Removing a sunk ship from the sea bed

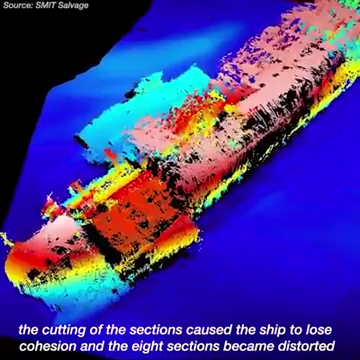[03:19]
Each section also lay on the seabed in a different way.